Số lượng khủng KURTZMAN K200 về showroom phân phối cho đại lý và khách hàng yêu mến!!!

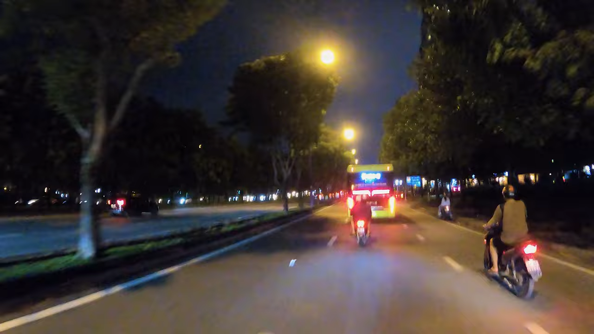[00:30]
đêm Trở nên nhộn nhịp Từ quận 9 để đến hầm Đường rất dễ đi Các bạn chỉ cần đi từ xa lộ Hà Nội
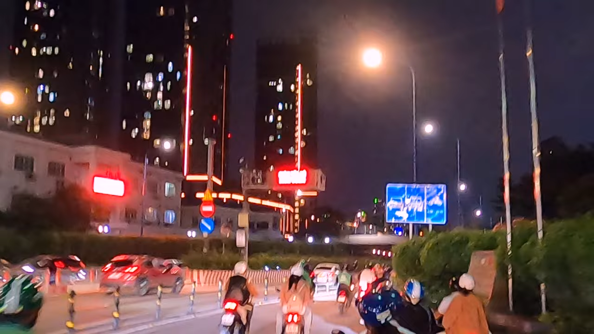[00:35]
Qua ngã 3 cắt lái là đến hầm Từng dòng xe ngược xuôi theo nhau qua hầm Phía xa là những tòa nhà cao